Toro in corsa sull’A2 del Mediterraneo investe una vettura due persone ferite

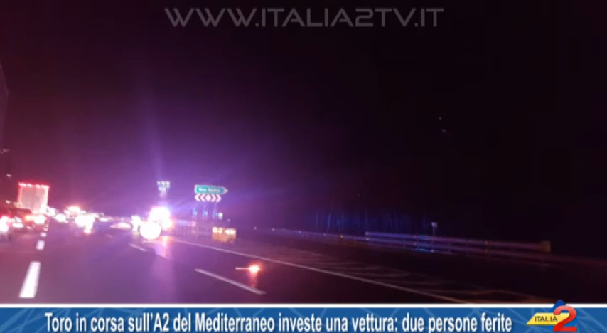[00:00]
Sfiorata la tragedia nel tardo pomeriggio di ieri sulla 2 del Mediterraneo, all'altezza dell'uscita di campagna, un toro ha invaso la corsia in direzione sud dell'autostrada,